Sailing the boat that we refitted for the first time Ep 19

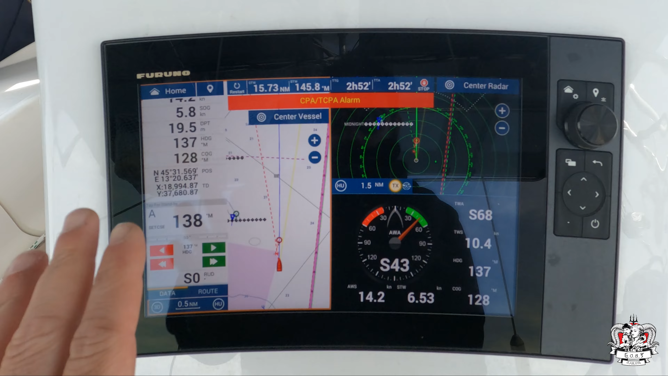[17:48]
and now I have my alarm because of course but now the guy is gonna pass me on the bow safely